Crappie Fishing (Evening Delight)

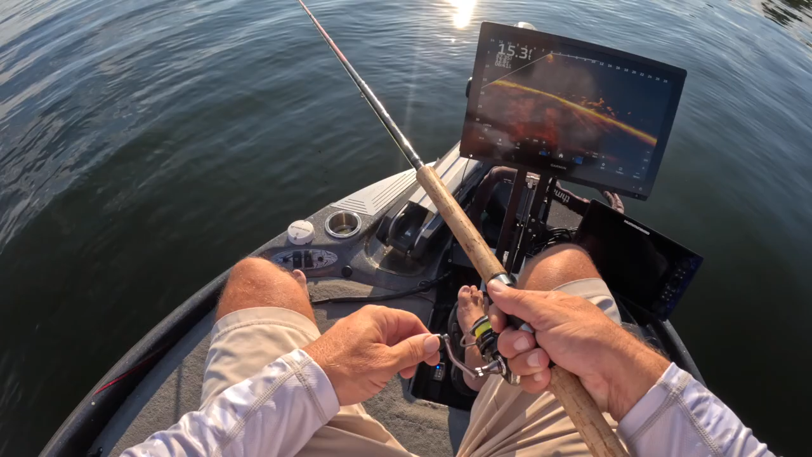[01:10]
oh there's our first candidate of the day boys and girls nice little eater and professional release right there that Sun has got to be blinding to you guys because it is hot and nasty for me but we've definitely identified some fish on this pile here looks like you just got to play them a little bit and that's what I'll do before guide trips I'm just gonna spend some time on the piles a little bit here they're just getting a vibe for them and then moving on to the next one
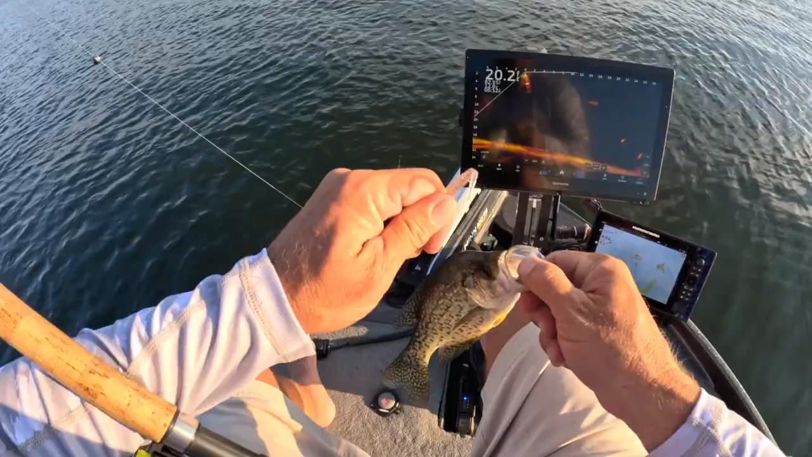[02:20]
them with the hammer not a big fish but still fish nonetheless and trying to see what's making them react and right now it looks like the Patriot is doing a good job definitely more vertical and then swimming it but then again this is a different time of day and so it could be different in the morning for sure I would expect it to be different in the morning actually
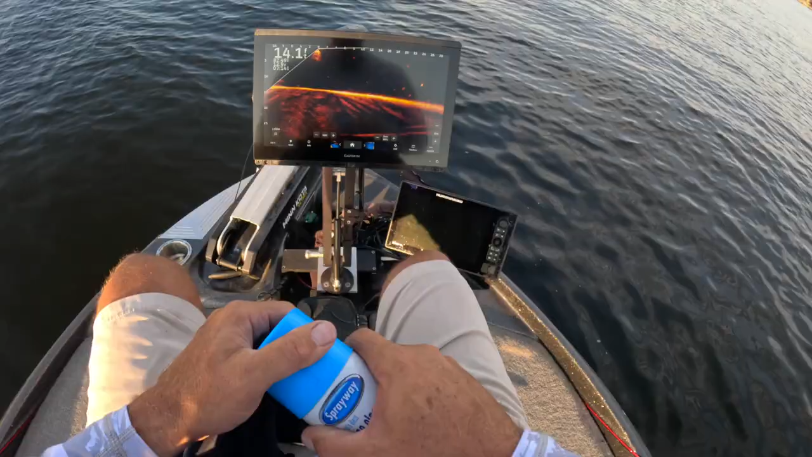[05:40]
16 inch screen now I think for a guy that's just fishing on the weekends I think a 12 inch screen is perfectly